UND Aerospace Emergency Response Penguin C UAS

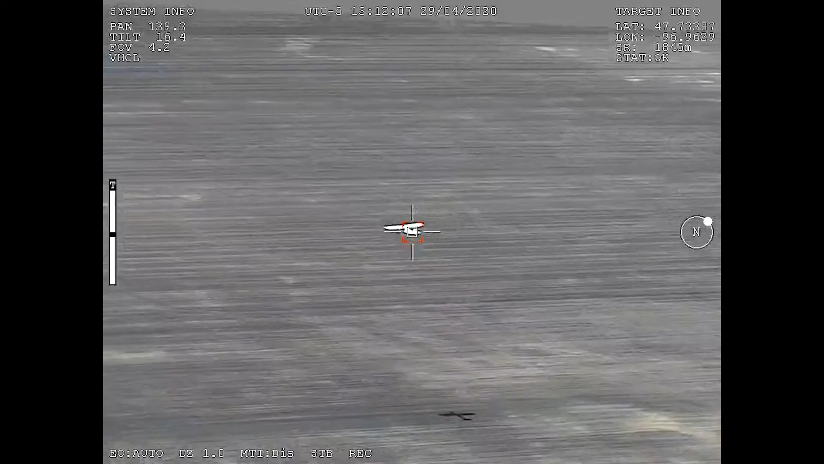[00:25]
The Penguin can be launched from nearly any open area and is operated from a control station located nearby.
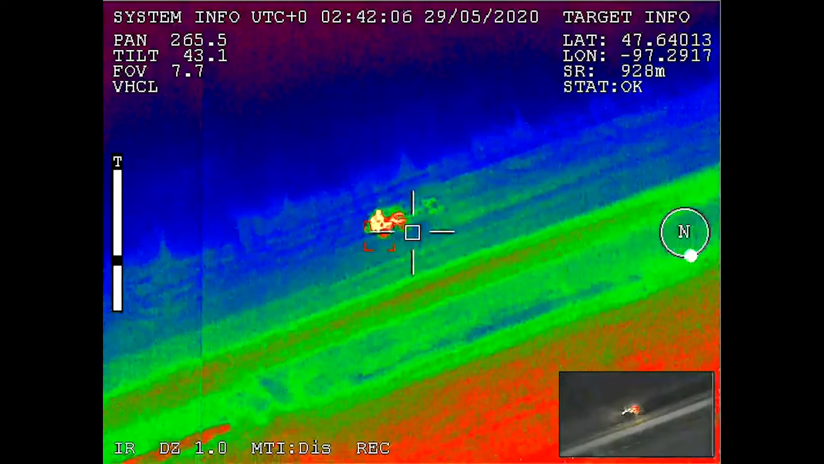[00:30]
The system boasts real-time, high-definition videos streamed to the pilot,
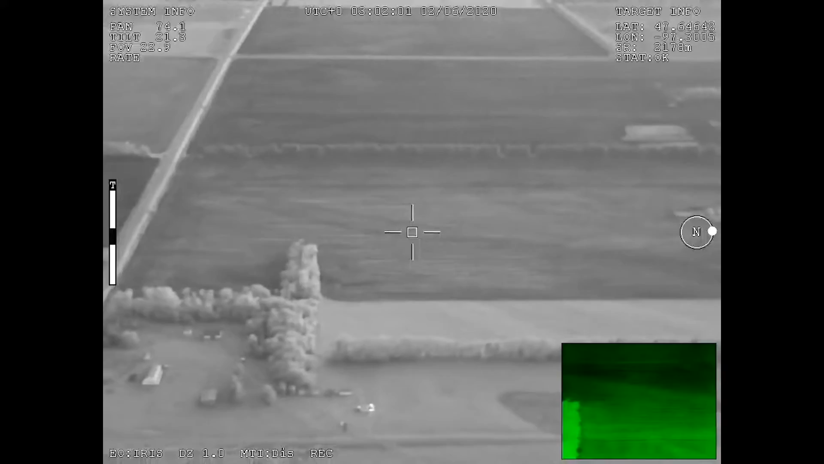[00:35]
on-site customer and remotely to a secured website for off-site situational awareness.
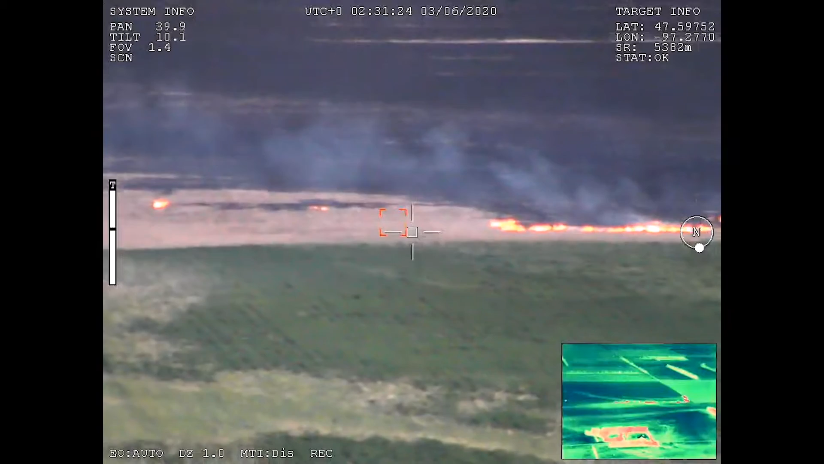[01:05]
Our system allows us to provide clear,
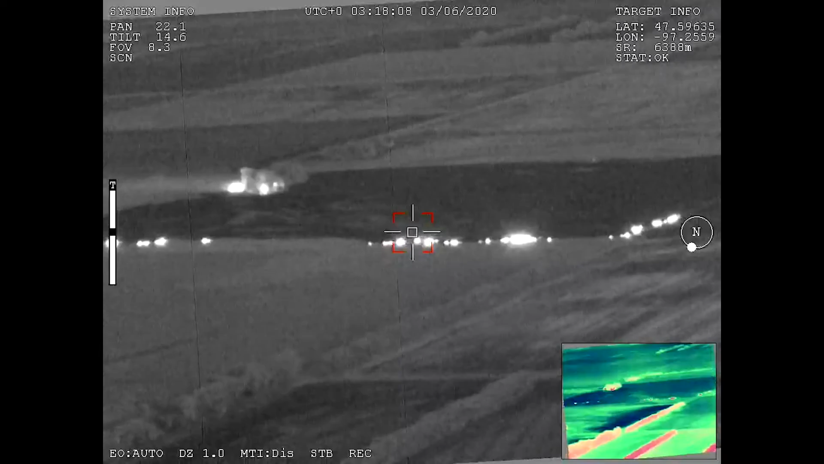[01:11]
stable imagery of rapidly changing situations up to 10 miles from the aircraft.